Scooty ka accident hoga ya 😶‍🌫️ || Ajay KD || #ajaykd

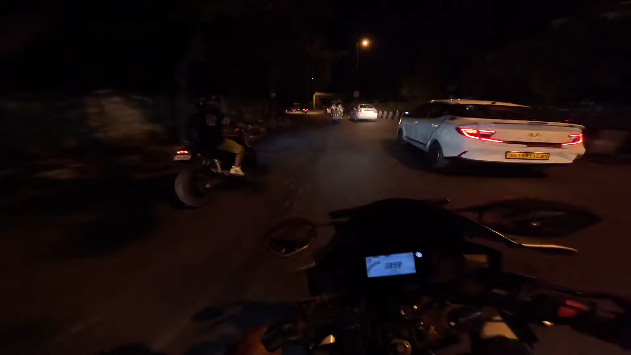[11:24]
रात के अपने अलग ही मजे हैं, चेक कर सकते हो भाई। ठंडी ठंडी हवा चल रही है, एक नंबर, पहली ड्यूब दूसरी ड्यूब किसी आर एम फाइव। अभी जा रहे घर रात के 12 बजे।